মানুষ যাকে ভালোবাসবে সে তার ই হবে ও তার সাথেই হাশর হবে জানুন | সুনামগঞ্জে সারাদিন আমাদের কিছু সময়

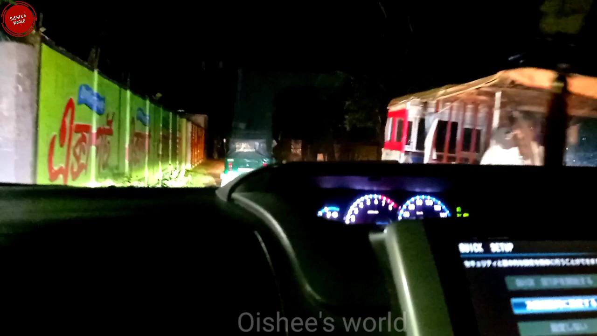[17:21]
তো অটো নিয়ে আমরা আবার নদী পার হয়ে গাড়িতে উঠে পড়লাম।
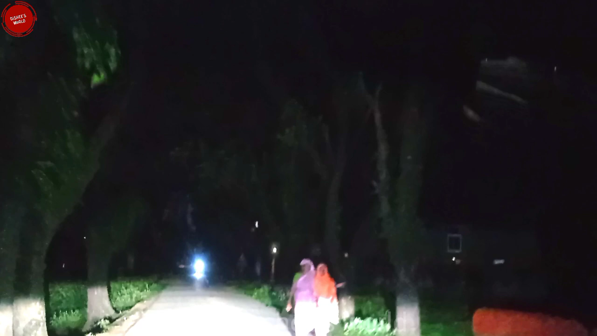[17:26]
এবার আমরা বাসা চলে যাচ্ছি, সন্ধ্যা হয়ে গিয়েছে দেখতেই পাচ্ছেন। বাসায় গিয়ে আমরা যেটি করব,
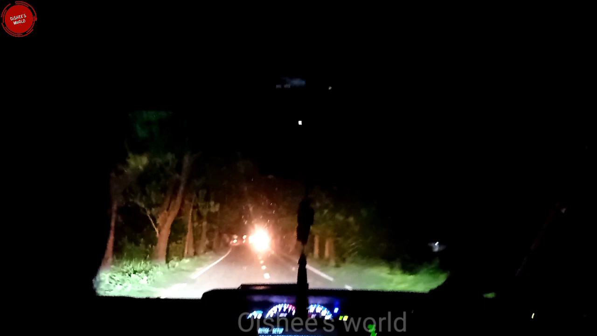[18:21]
ব্যাস নাস্তা খাওয়ার পর পরে আমরা বেরিয়ে পড়লাম, দেখতেই পাচ্ছেন কোথায় এসেছি।